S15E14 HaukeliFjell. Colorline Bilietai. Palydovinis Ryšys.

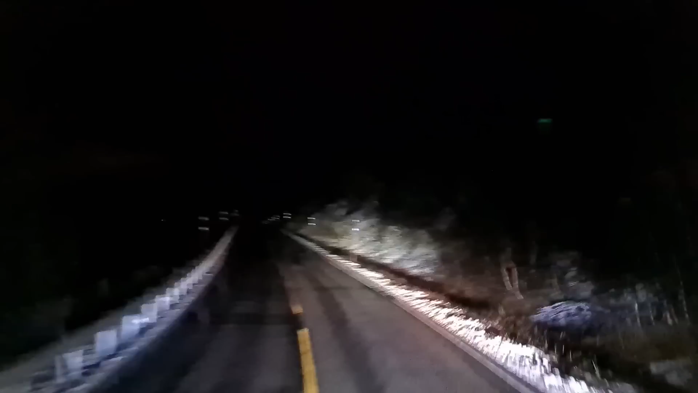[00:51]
Nu va, čia jau nedavažiavus Bet aštuonišimtį metrų jau esu pakilęs Tai jau pakeliai sniega Kaip apieškį atsiranda Viską, bet asfalt šlaps Gal padruskintą, nežinau Gal būt, kad padruskinti Apieškį Nu, šiaip tai kels Geras, nežinau ką pasakyti Kol kras neįsiaura, neį nieko Apieškį posūkį kui yra Bet labai proto ribos
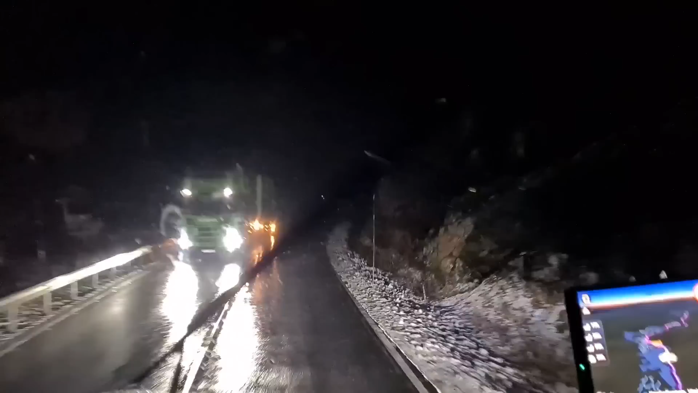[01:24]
Va tai 170 kg Iškravimo Kol kas dar nebuvo Labai stačiu įkalniu Kartans ir patinu Žiūrėsim, gaila nesimato Čia turbūt gražu labai šonus Bet nesimato
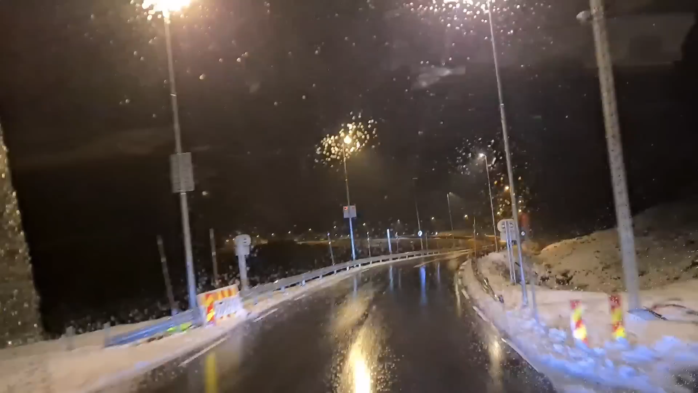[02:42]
Kažkada Šiauliuose atrodė Salduvės kalns labai didelis Čia kažkada dabar nuvažiavauti Nelabai didelis O išvaikystės atrodė Kad labai didelis Taip čia gal labai Kaip Vairuota karjeros pradžioje Atrodė labai baisus tas keli Bet čia man atrodo Daug pasikeitė Na to laiko kai važiavau O dabar jau kažkaip Netrodo Toks baisus Ašku čia kai tušias Tai be pigu Kai krauc Tai biškai blagau būtų Čia yra tu kalniukui Tai biškai tok
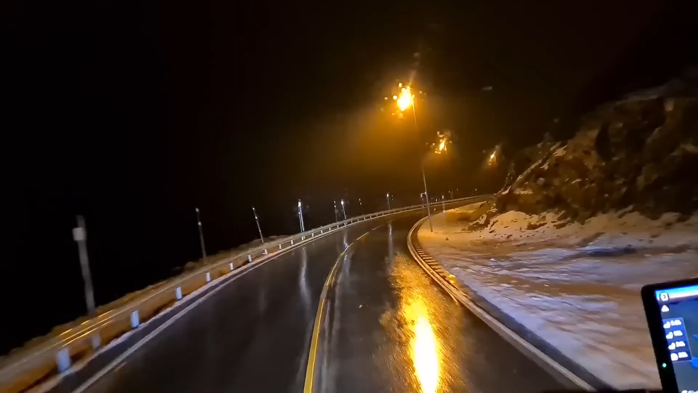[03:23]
Apšviesto čia viską Va pažiuoju kaip Kaip Kaip sars Buvo koks buikus kels Apšviests Ten va irgi Lempikęs viskas Visur Aš tą kelią atsimenu Toki kaip tunelį Peskiriamosios juostas Tokis eurą Kad prasilengti yra problema Čia per valo važiuoju
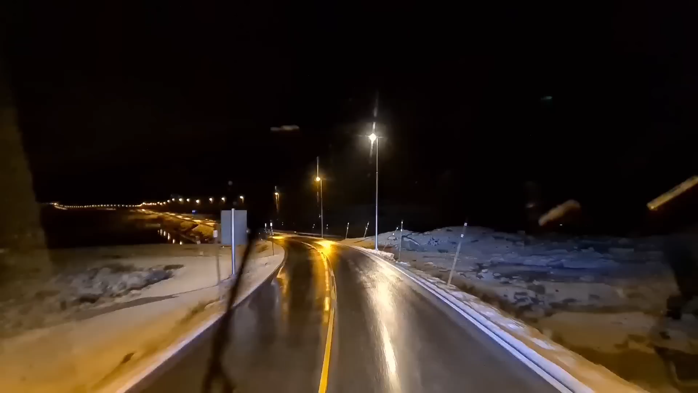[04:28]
Kilometra aukštė Esu jau Tai čia labai daug Stipriai nepakilsiu į virš Čia pakankamai aukštai esu Nu va prisustovu prie tuneliuką Dešimt minučių palaukti
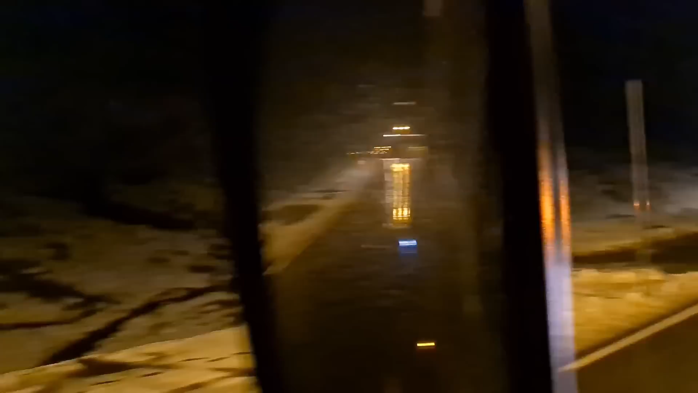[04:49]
Reik remontai vykst Viską Čia buvo
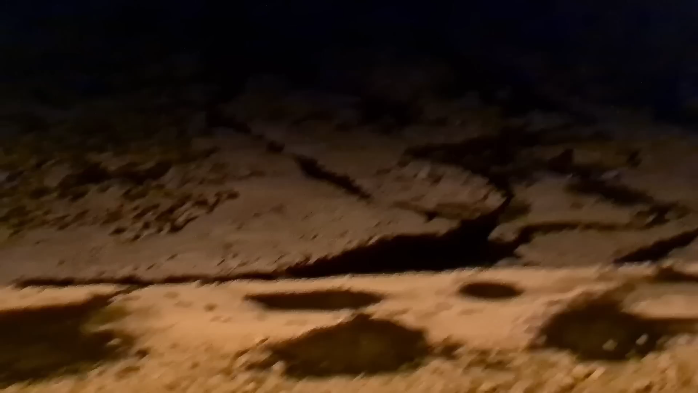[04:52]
kalns didelis Girdim šaltinėlį visokie tek Gaila nesimato
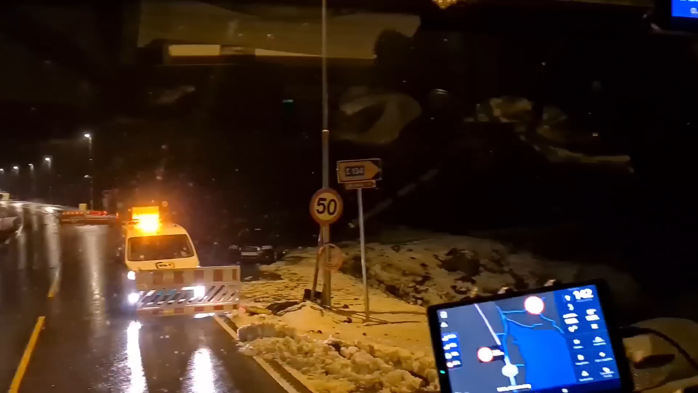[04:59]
Tunelį remontuoju Matos ten šviečių tunelis Gražiai Faina čia
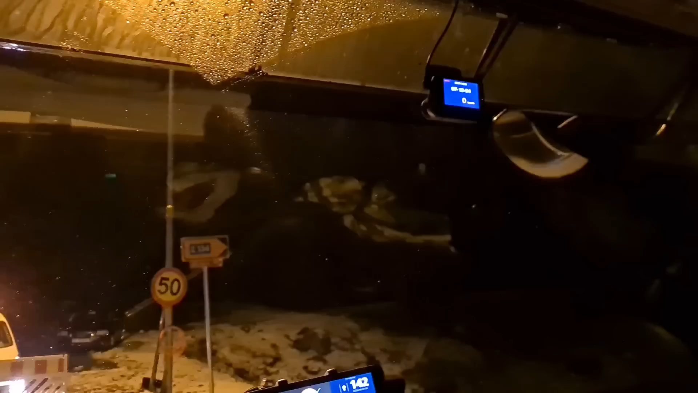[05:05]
Sakė 10 minučių palauktinam čia Nu va važiuoju paskui palydinti automobilį Pace carą
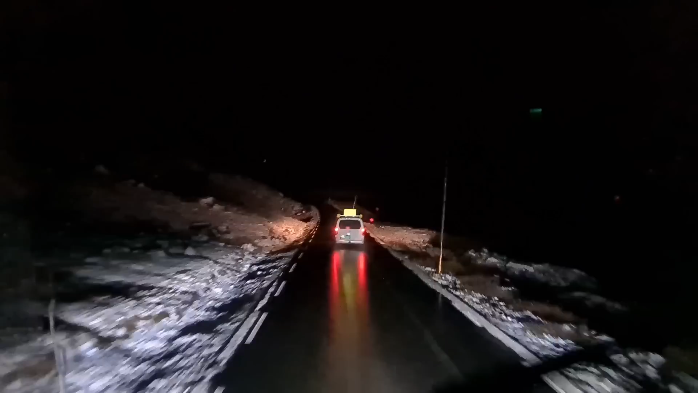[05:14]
Ten tuneliu to nevažiavau Kur matėm Kur šviečių atsis buvo Tai vat aš vat tokį vat Dabar čia per aplinkai važiam Tai vat aš vat tokį vat 134 atsimenu Didžiajai dalim Kad vat jeigu vat čia prasilengt su kitą furio Reikia jau biški Nelabai maloniai nutikti į gomurį Vat tai Bet bus va naujas tunelis Nereikia šito Čia man atrodo sentra Gal kels yra Šitas
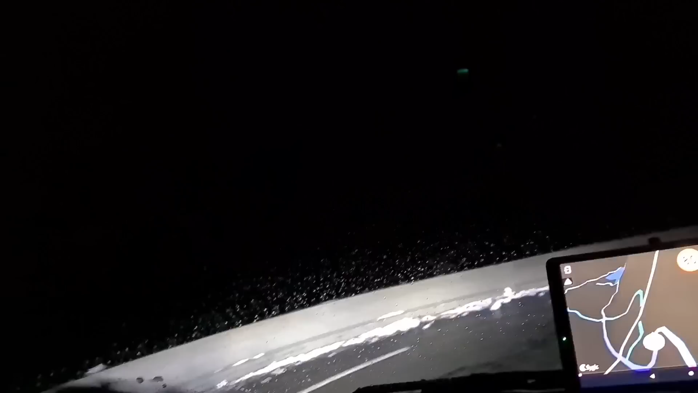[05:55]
Tu mati čia taip biški Vas ir pantinukais važiuojam Čia ir vas sniegė Šonuose priversta biški
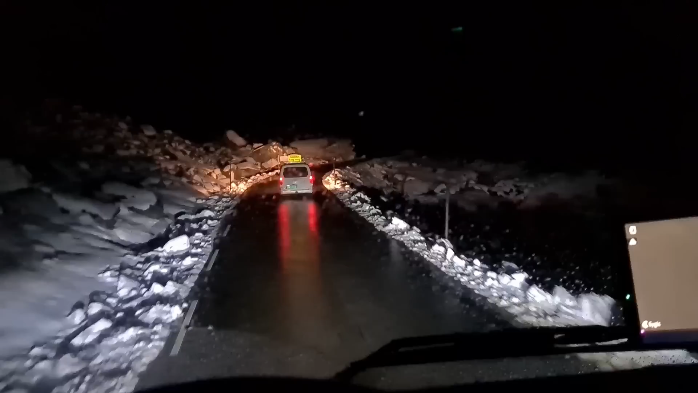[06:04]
Bet aš kai čia lengvai krautsi Čia nieko Tušės Aš net ne lengvai krautsi Sakritau kad tušės esu Samarą tik turiu Čia toną nesiskaito Jeigu čia būtų dvi pusės eismas Tai vat ne kažką čia lipti į šitą kalną prasilenkinėti dar kažkant